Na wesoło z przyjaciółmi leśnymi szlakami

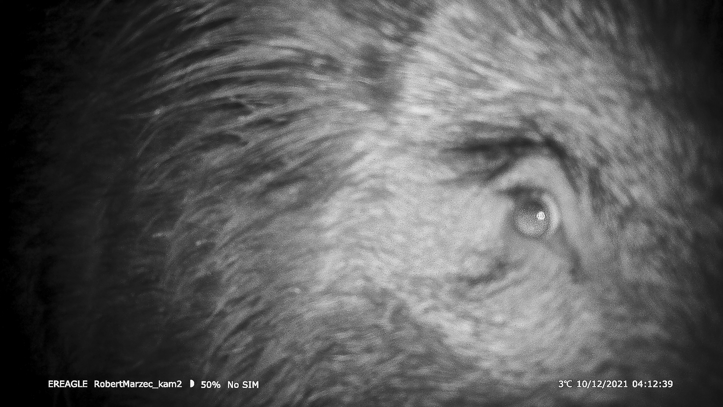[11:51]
Okazało się, że moja jedna z kamerek była źle nastawiona. Nastawiłem na wyłącznie na zdjęcia.
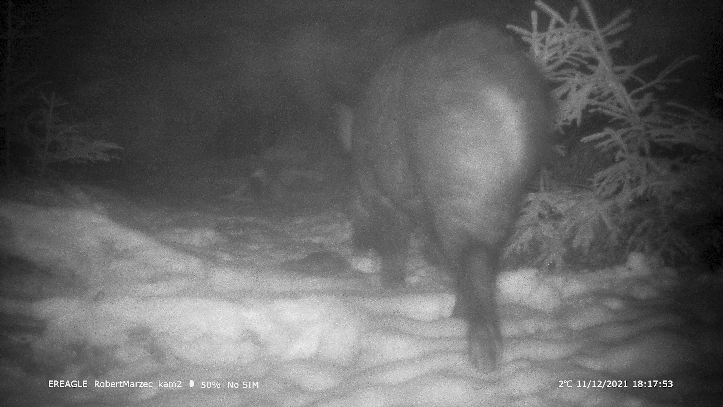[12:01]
Widocznie musiałem coś gdzieś kliknąć nieświadomie i same zdjęcia się nagrały. Szkoda, bo kilka tygodni była kamera w terenie.
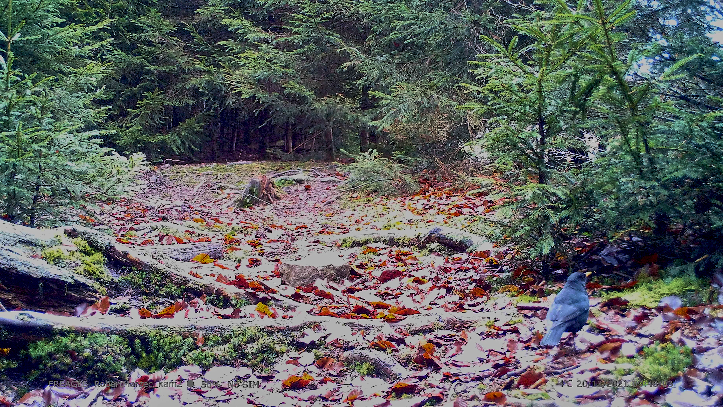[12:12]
Miałem bardzo fajną taką miejscóweczkę i myślałem, że będzie dużo fajnych zwierzaczków.
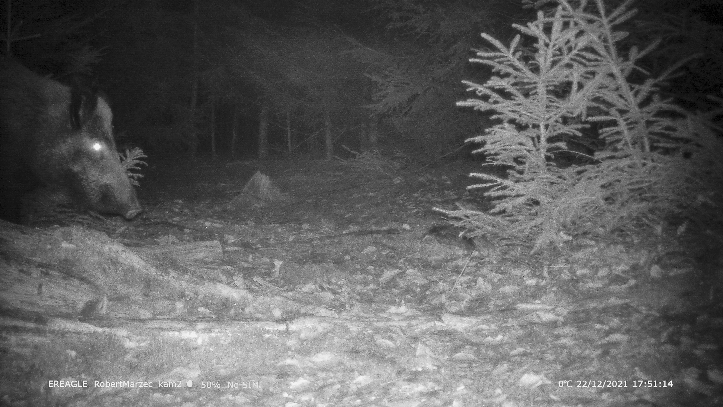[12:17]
No ale tam niedaleko obok niej była druga kamerka na szczęście i okazało się, że tamta kamerka nagrała.
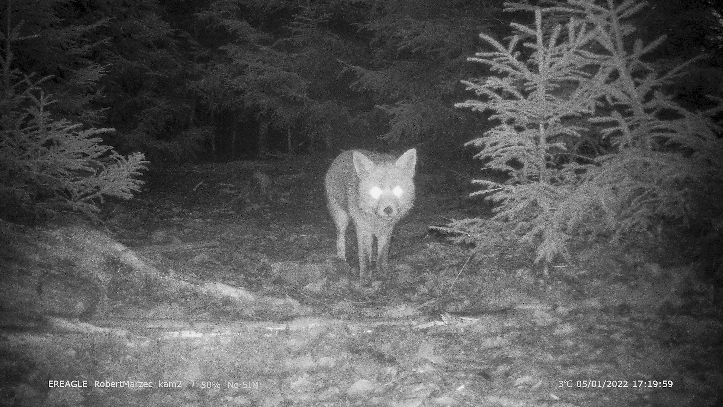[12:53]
Zdjęcia z takiej kamerki, która ma słabą matrycę,